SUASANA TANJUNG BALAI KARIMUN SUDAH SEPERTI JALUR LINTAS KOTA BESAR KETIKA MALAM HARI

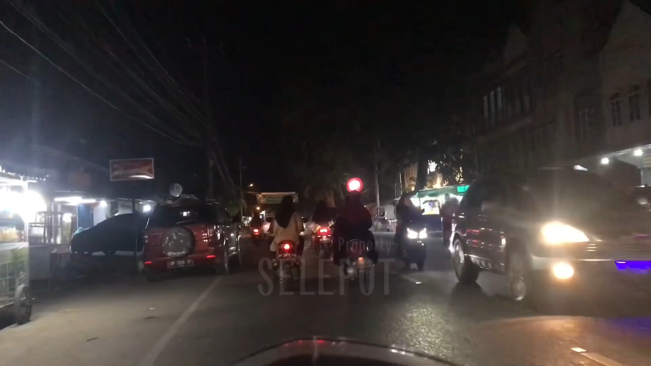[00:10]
Halo kawan-kawan semua, berjumpa lagi dengan saya Bang Slepot. Nah kawan-kawan semua, apa kabarnya? Semoga kita semua dalam keadaan sehat walafiat. Amin amin ya robbal alamin. Nah kawan-kawan, seperti biasanya di channel Bang Slepot ini, kita akan tengok-tengok dan kita akan jalan-jalan melihat suasana-suasana baik itu di siang hari ataupun malam hari ya. Khususnya yang ada di Tanjung Balai Karimun,
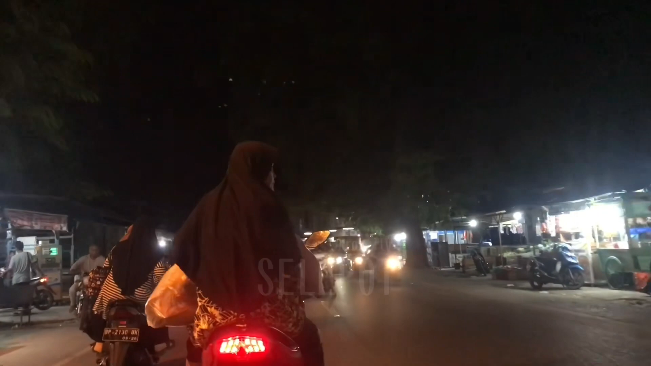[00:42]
Kabupaten Karimun, Kepulauan Riau, Indonesia ya.
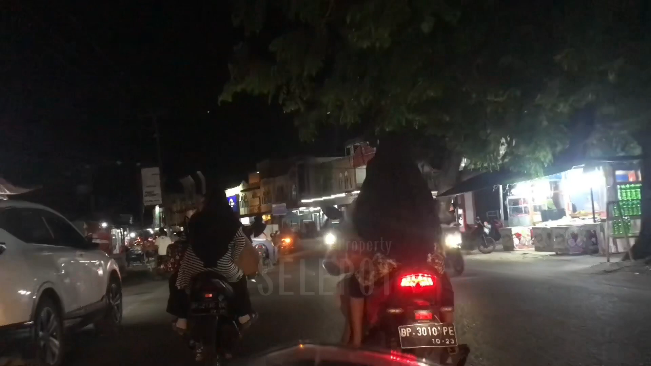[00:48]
Jadi beginilah suasana di Pulau Karimun, pulau yang berada di perbatasan di antara Malaysia dan Singapura ya kawan-kawan ya.
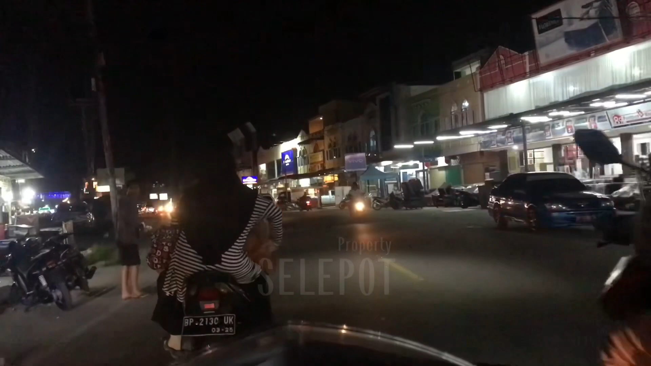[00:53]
Pulau ini memang sangat dekat, dekat bertetangga. Dan untuk sampai ke negara tetangga itu kurang lebih 1 jam aja lah.
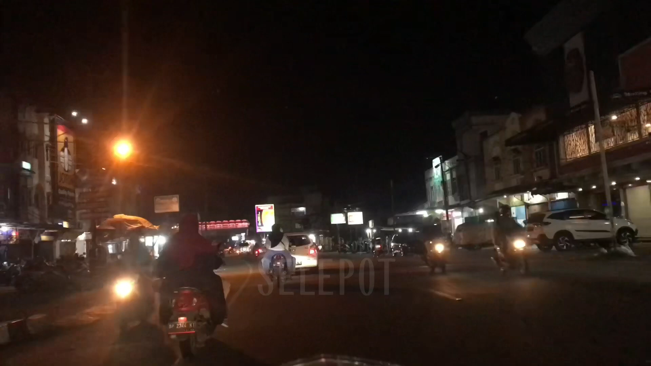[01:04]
Sama juga macam pergi ke Batam. Batam ke Tanjung Balai Karimun 1 jam aja.
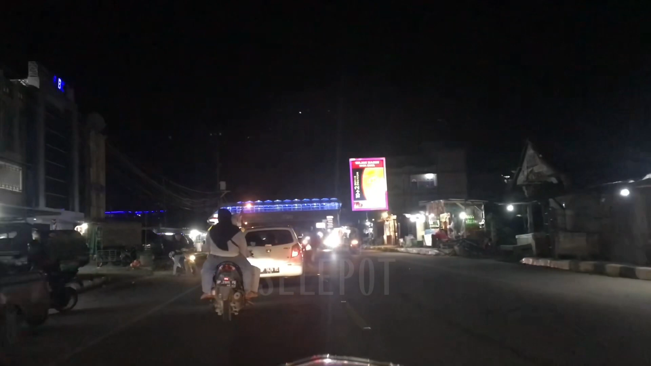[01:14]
Jadi beginilah suasananya ketika malam hari. Dan tak lupa juga Bang Selepas selalu mengucapkan banyak-banyak terima kasih kepada kawan-kawan yang sudah selalu support di channel ini ya. Dan selamat datang yang baru hadir di kesempatan video kali ini.
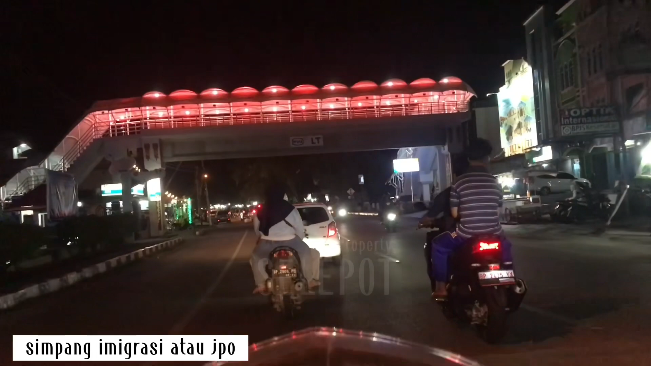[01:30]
Buat kawan-kawan yang nak tahu dengan suasana-suasana di bagian lainnya,
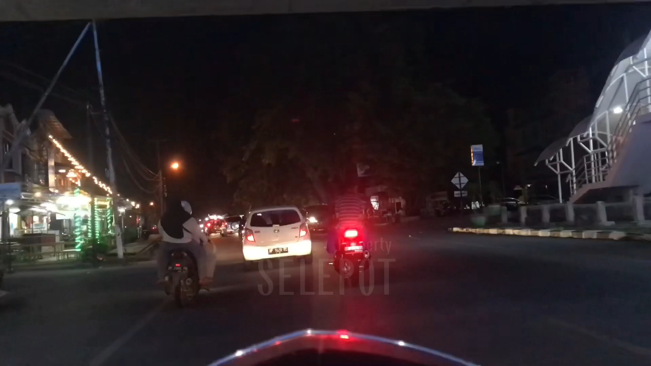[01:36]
kawan-kawan boleh cek di beranda channel Bang Selepot ini ya. Karena sudah banyak bagian video di tempat-tempat lainnya.
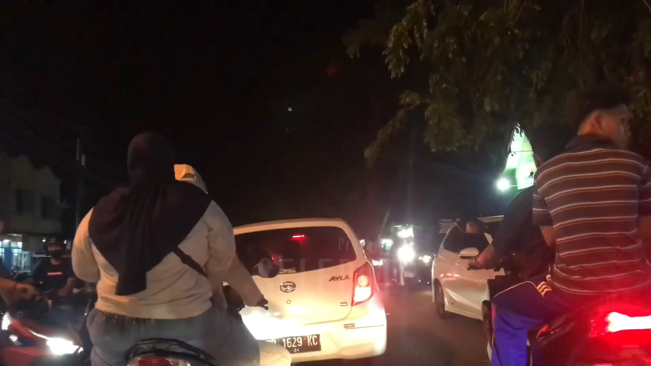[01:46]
Jadi sekarang kita sampai di kawasan daerah Telaga 7.
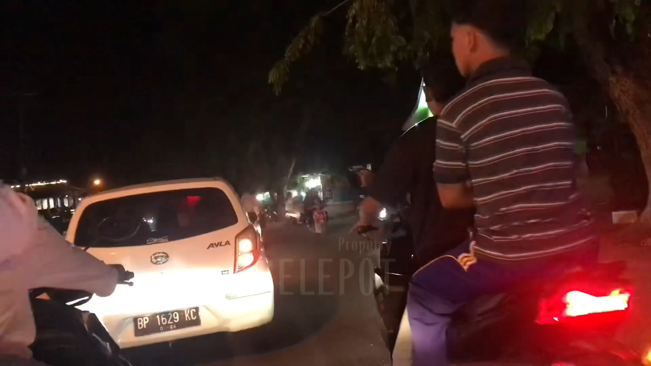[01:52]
Dan di sebelah kanan itu simpang masuk Telaga Riau ya.
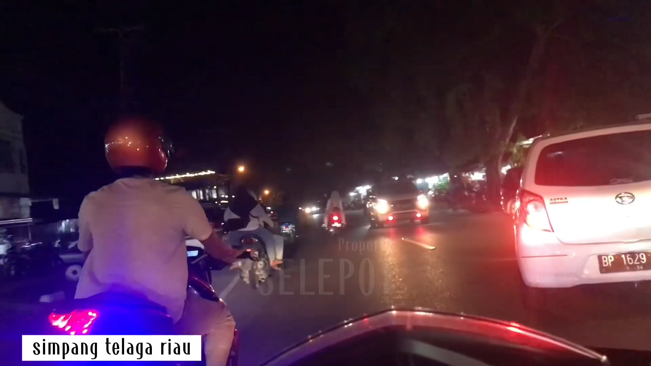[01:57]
Ini kita berada di kawasan bagian Kolong.
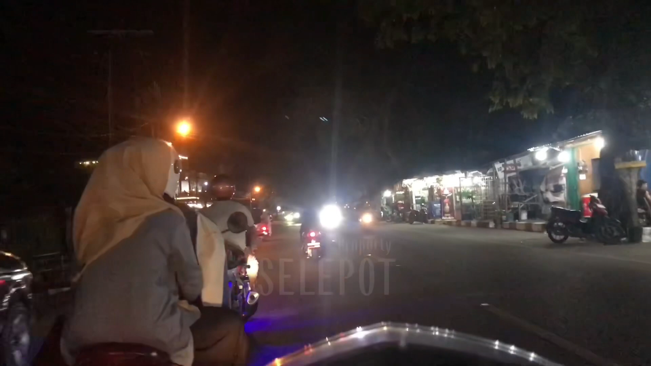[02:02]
Jadi beginilah suasana ketika malam hari ini. Dan di sebelah kanan ini adalah Polres Karimun.
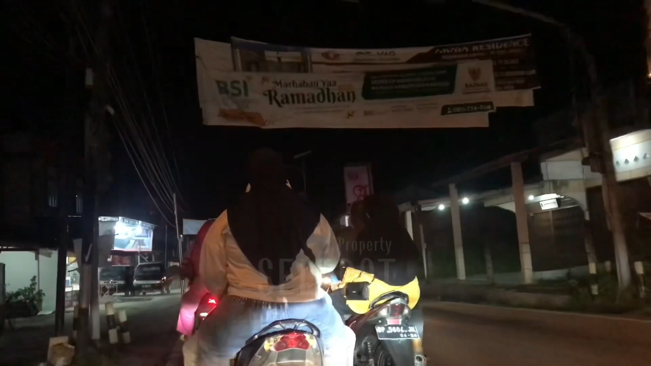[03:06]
Jadi ini sekarang kita arah balik ke daerah Meral.
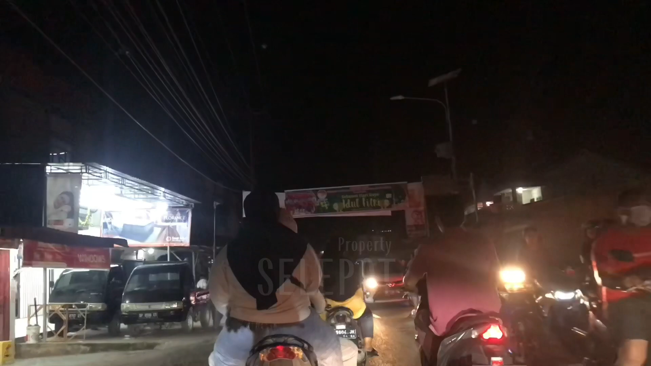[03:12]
Nah, jadi barusan aja tadi kita melewati lampu merah
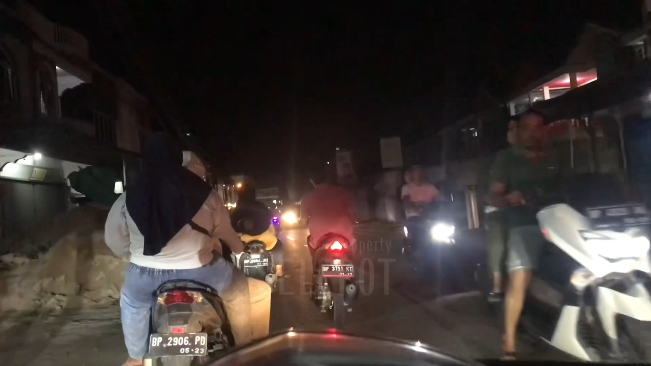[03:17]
simpang 3, lampu merah arah naik ke SMA 2 ya.
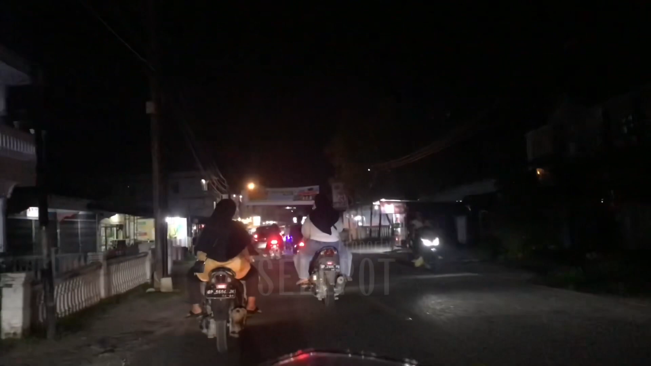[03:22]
Jadi beginilah suasana ketika malam hari. Buat kawan-kawan yang nonton nih, apakah
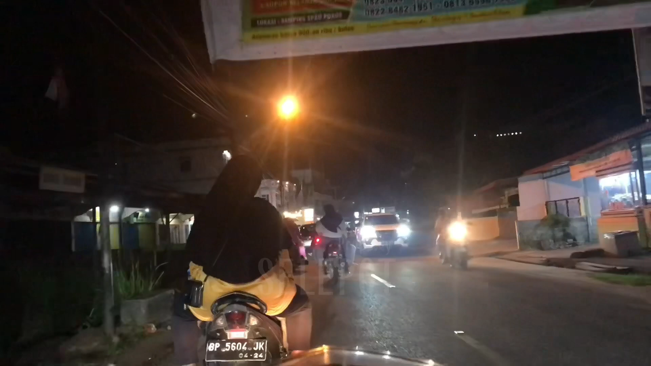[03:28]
ada yang tahu dengan kawasan-kawasan yang Bang Slepot lewati ini?
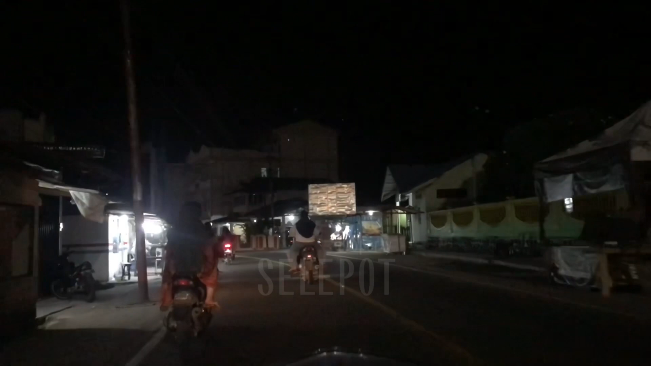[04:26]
Indonesia ya, ketika di malam hari.
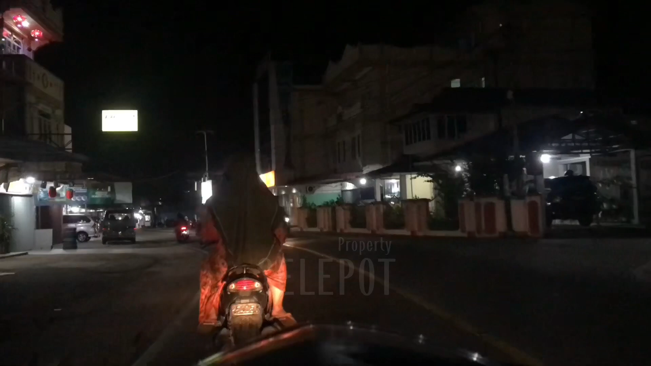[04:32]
Jadi buat kawan-kawan yang baru nak tengok, di siang hari pun banyak banyak video yang Bang Slepot hadirkan. Jadi kita sekarang berada di kawasan Baran 1 nih. Kawasan Baran 1 di kawasan sini termasuk kawasan yang lumayan padat jugalah. Jadi kalau kita nak cari makan malam atau apa gitu, malam haram, banyak tersedia ya, berbagai macam makanan yang kita inginkan pun beberapa ada lah.
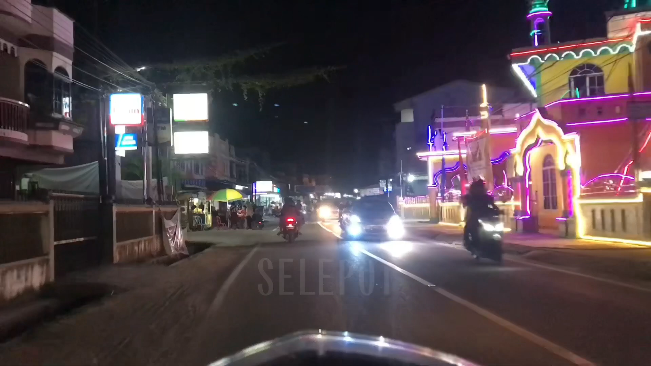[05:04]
Jadi tak usah khawatir, di Tanjung Balai Karimun ini sangat aman, nyaman, tentram ya kawan-kawan ya.